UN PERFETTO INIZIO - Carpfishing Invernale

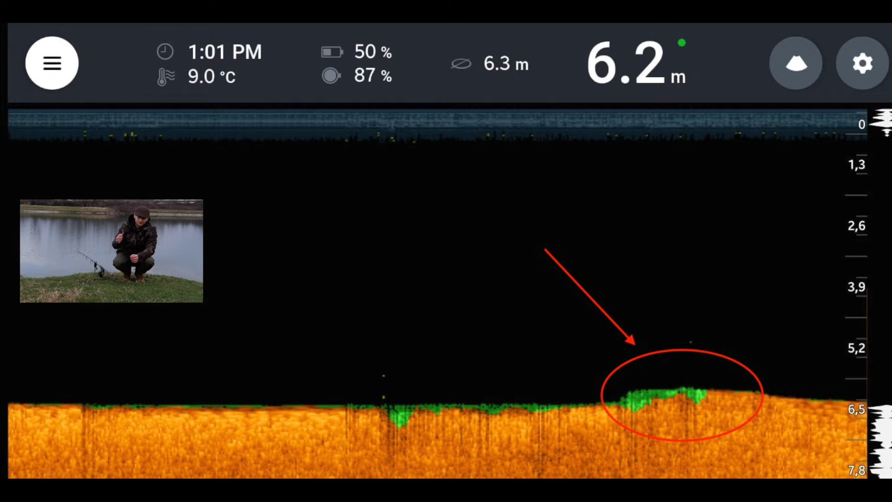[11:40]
On screen: depth 6.2 m, water 9.0°C
crea un canale di profondo 6,3 metri, 6,2 metri, quindi ho voluto provare questa soluzione.